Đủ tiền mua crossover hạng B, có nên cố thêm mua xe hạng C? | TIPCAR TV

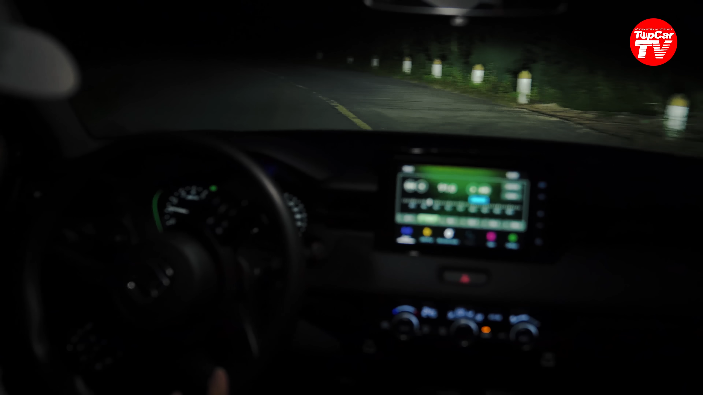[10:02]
Khi mà di chuyển vào ban đêm thì người lái gần như là không phải lo lắng đến chuyện điều khiển đèn bởi vì là hệ thống đèn pha thích ứng tự động sẽ đảm nhiễn tất cả. Ngay khi mà phát hiện thấy xe đối diện thông qua đèn chiếu sáng hoặc là xe cùng chiều thông qua đèn hậu thì hệ thống sẽ nhanh chóng chuyển từ đèn chiếu xa sang đèn chiếu gần để không làm đoá mắt xe ngược chiều. Và đây chính là một trong những tính năng mà chúng tôi đánh giá là không chỉ nâng cao sự an toàn mà còn thể hiện sự văn minh trong quá trình lái xe.